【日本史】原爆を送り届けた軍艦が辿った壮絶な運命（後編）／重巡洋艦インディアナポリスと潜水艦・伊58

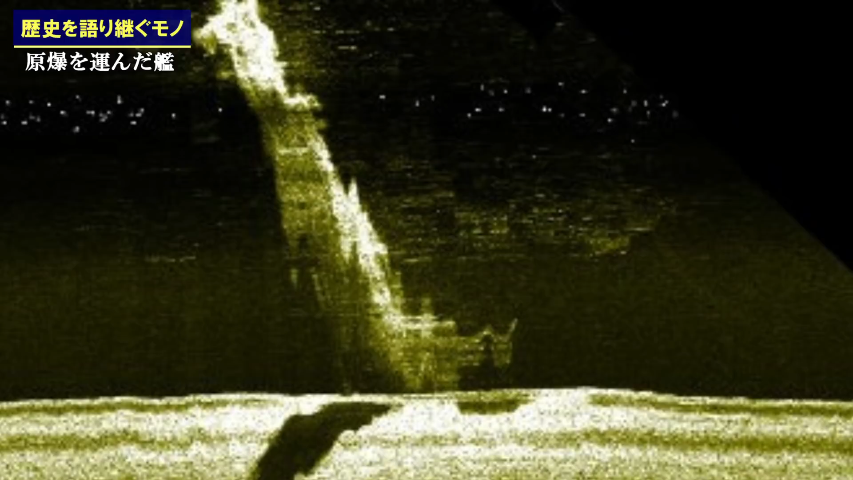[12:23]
撮影されたソナー写真には、海底に対し約60度の角度で、艦首が突き刺さった状態のE-58が写っていました。それはまるで、海底に建てられた墓標のように。